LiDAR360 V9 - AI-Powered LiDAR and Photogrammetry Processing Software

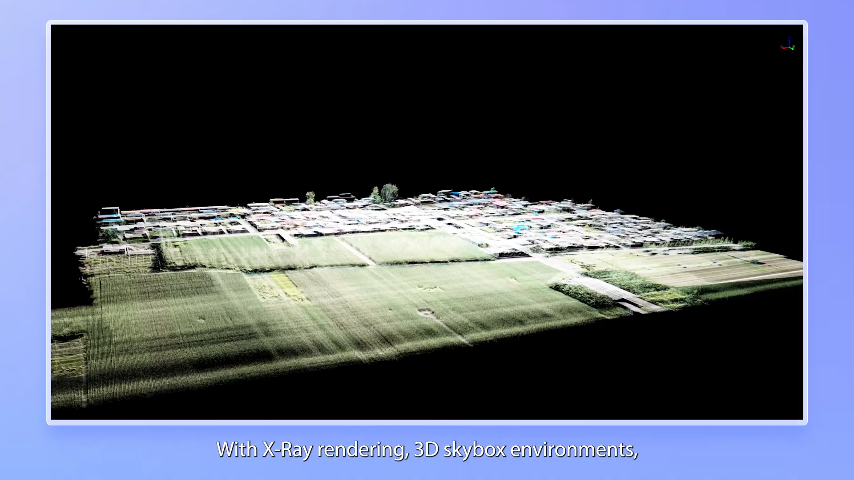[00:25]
With x-ray rendering 3D scene skybox and point line area rendering controls, visualization has never been more powerful.
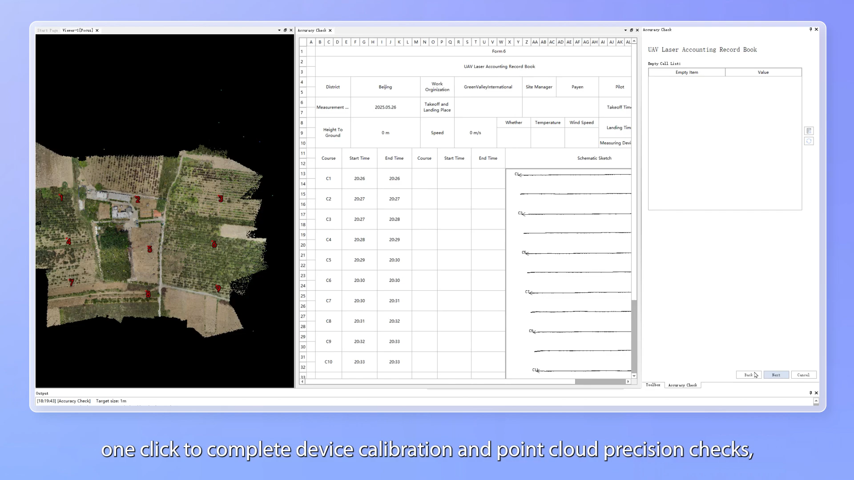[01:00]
One click to complete device calibration and point cloud precision checks, ensuring reliability from acquisition to processing.
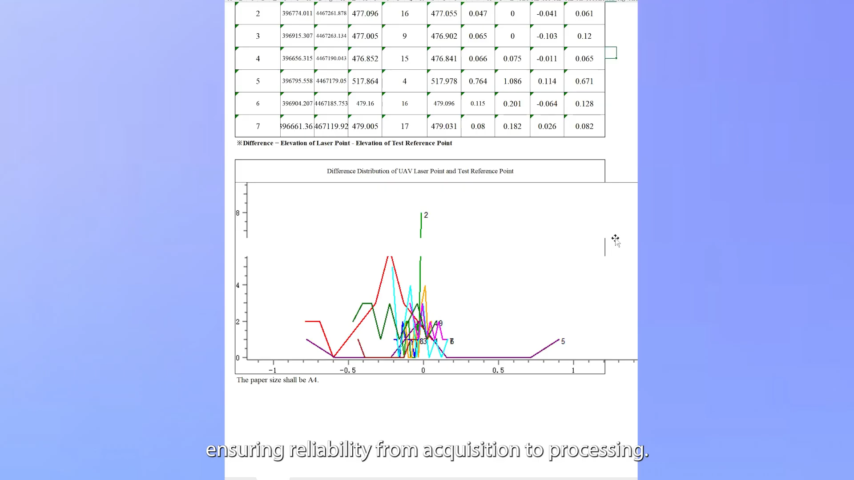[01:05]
Upgraded registration capabilities supporting more data formats with
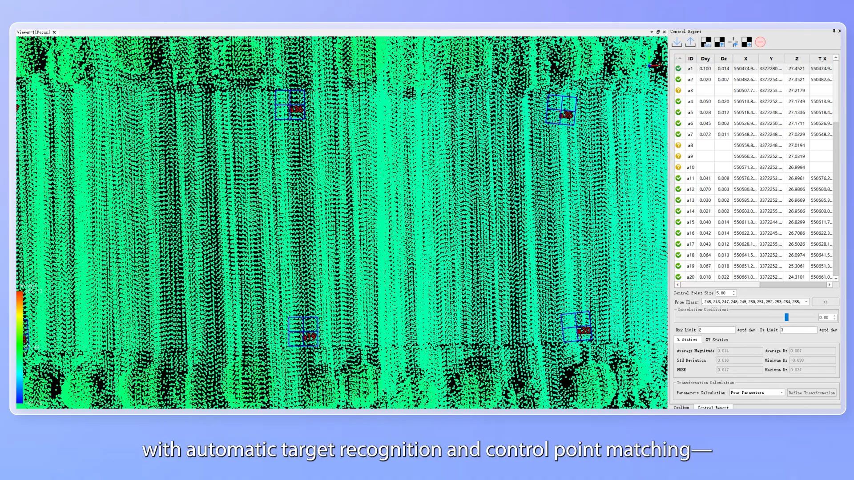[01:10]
automatic target recognition and control point matching, boosting efficiency across your operations.
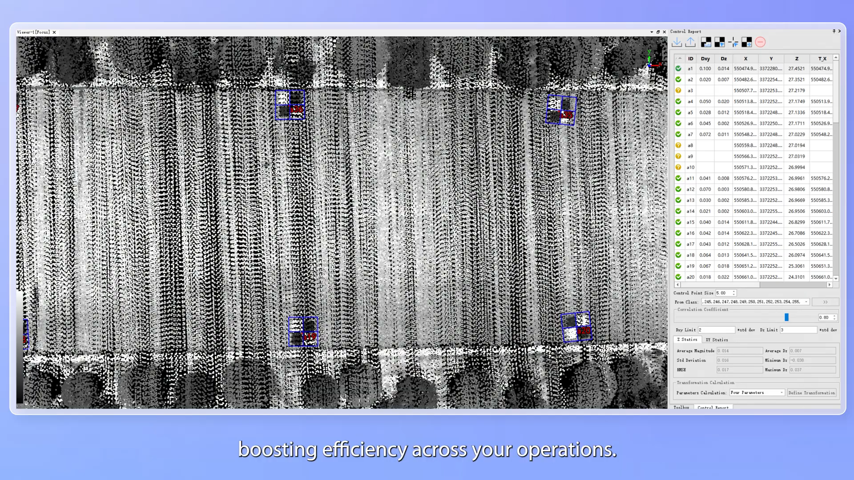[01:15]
An enhanced toolkit for point clouds, rasters,
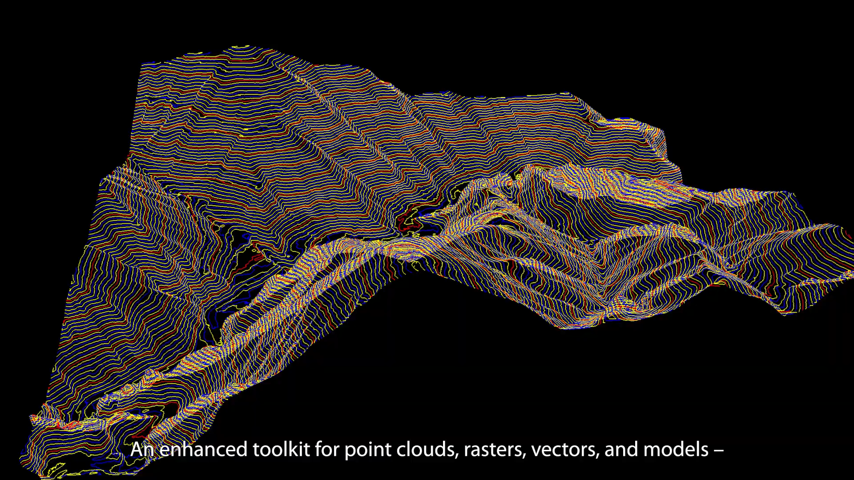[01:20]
vectors and models, covering clipping, merging and attribute calculations.
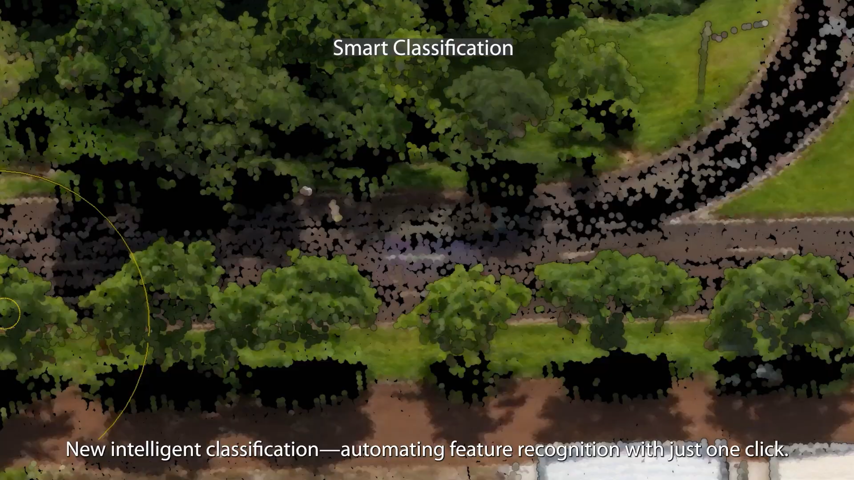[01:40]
Advanced deep learning ground point classification.
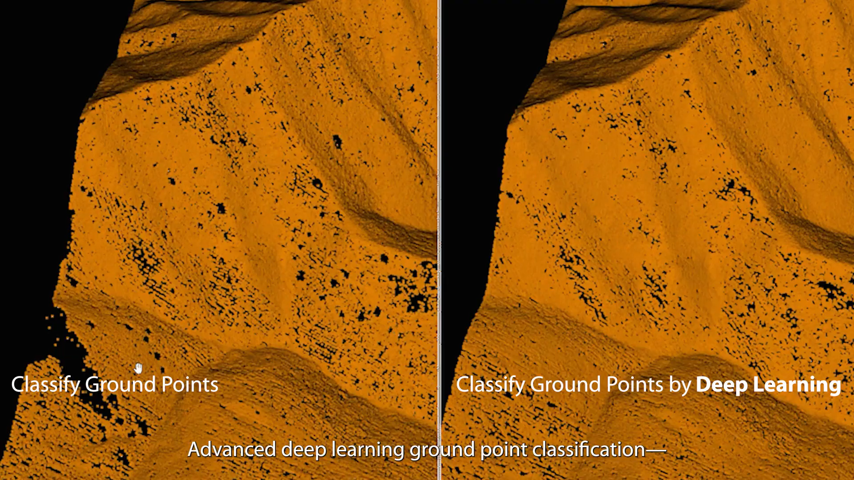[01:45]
Delivering 94% accuracy for smarter faster data interpretation.
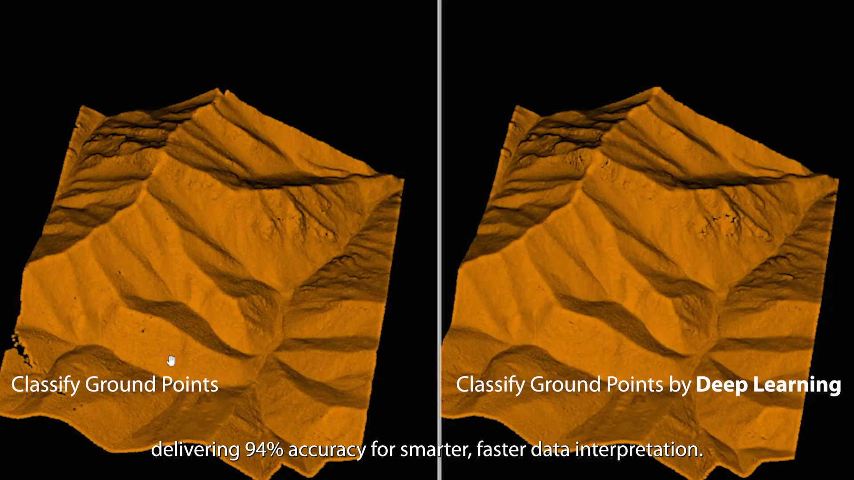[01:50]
Intelligent surface point classification. Providing smart DSM solutions for forestry.
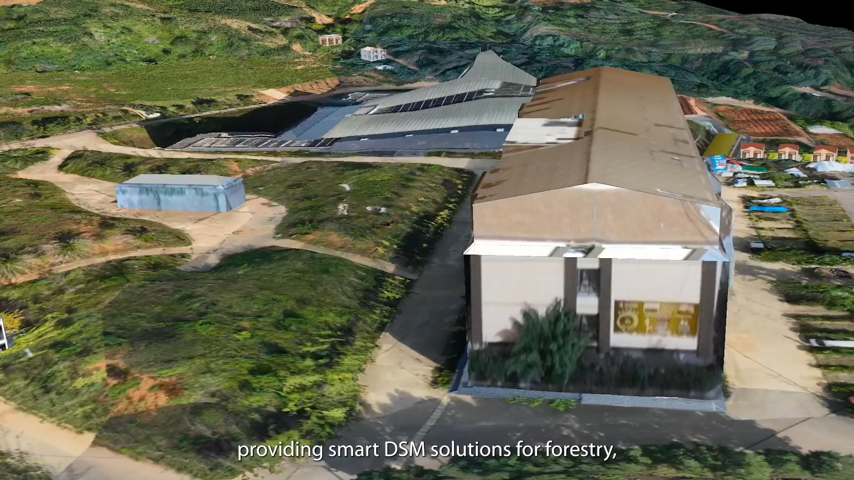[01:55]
Solving understory data challenges with ease.
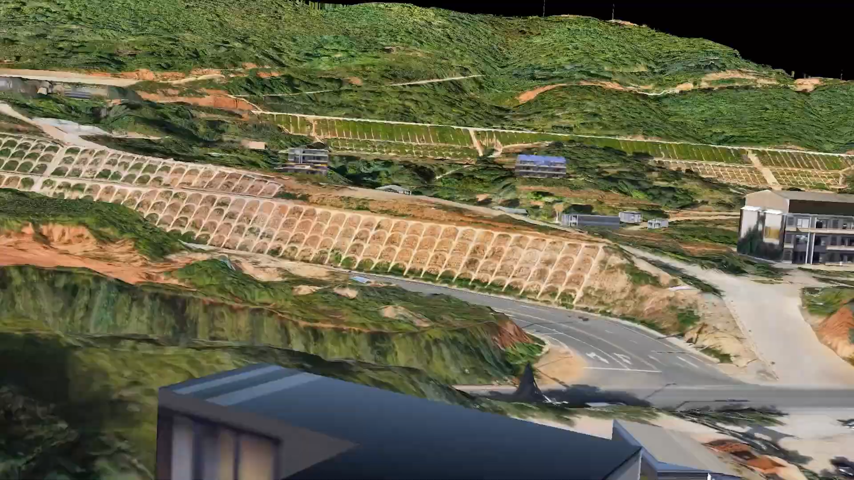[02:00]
Breakthrough tree trunk segmentation technology.
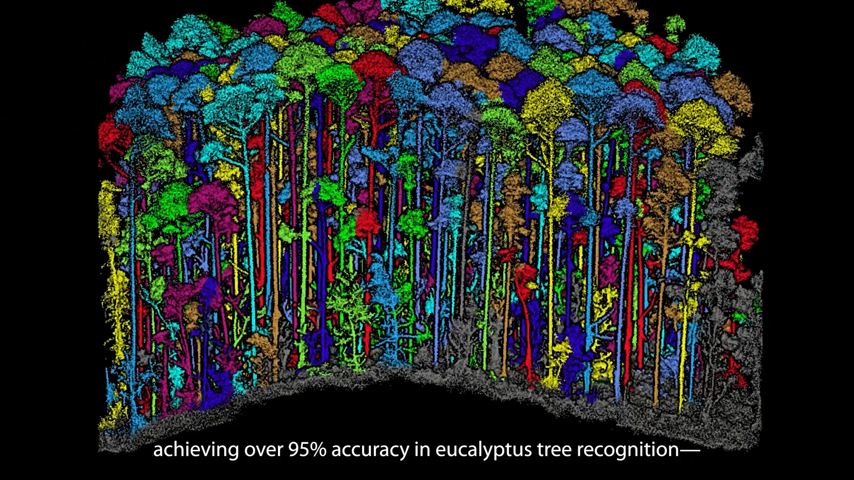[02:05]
Achieving over 95% accuracy in eucalyptus tree recognition. Ushering in forestry management into the intelligent era.
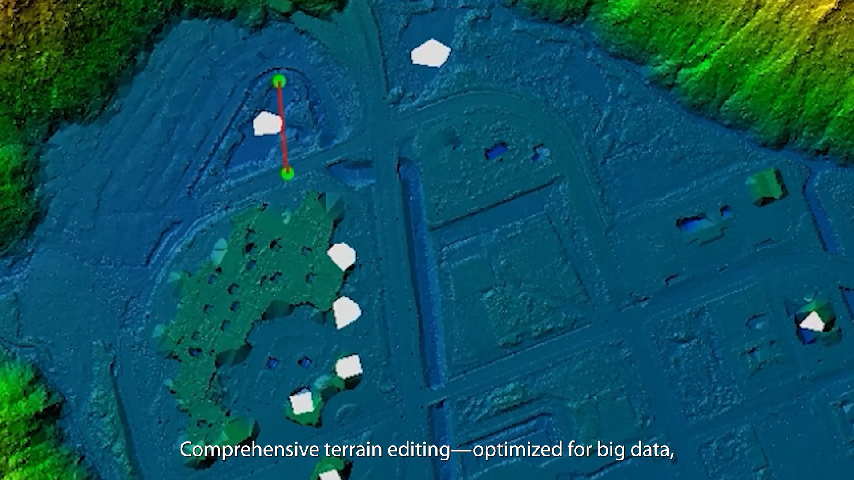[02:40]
Comprehensive terrain editing optimized for big data. Delivering precision with flexible interaction.
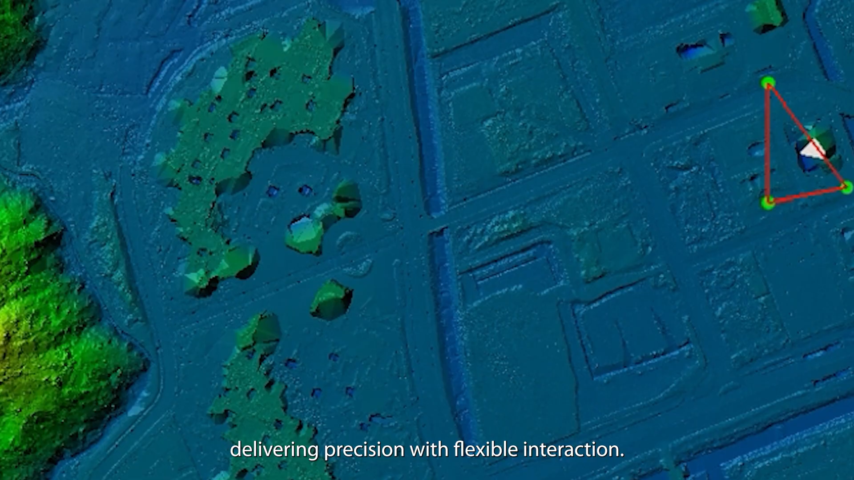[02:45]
Cross-section analysis now supports multi-file point cloud generation with easy land XML exports.